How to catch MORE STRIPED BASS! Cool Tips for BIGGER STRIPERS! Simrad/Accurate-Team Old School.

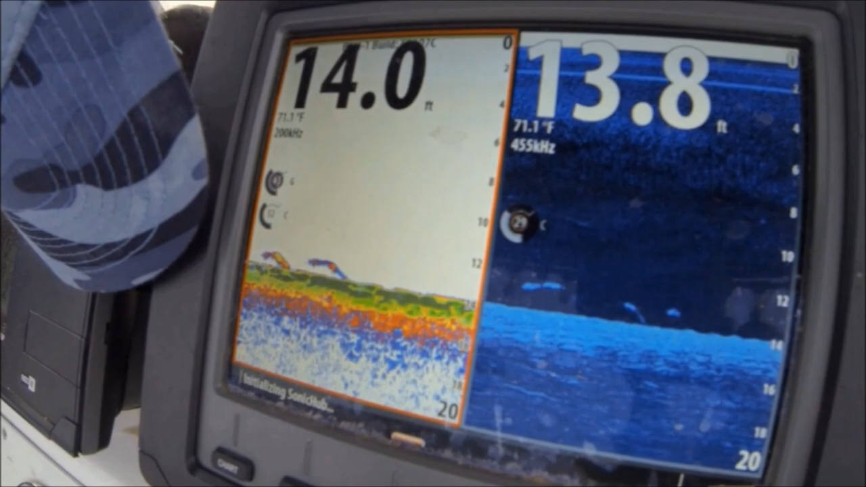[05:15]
On screen: water 71.1°F
It's the chum. The machine showing it.
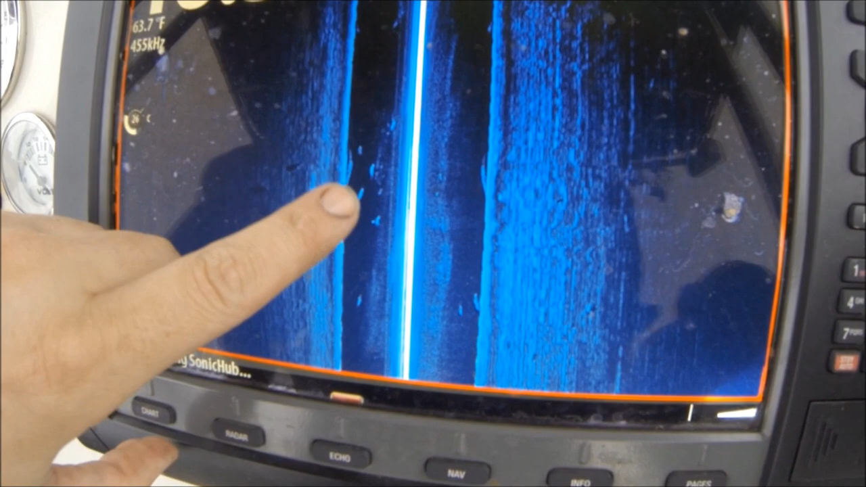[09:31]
Striped bass. You can see the shadows. More stripers. Yeah, these are spawners, man.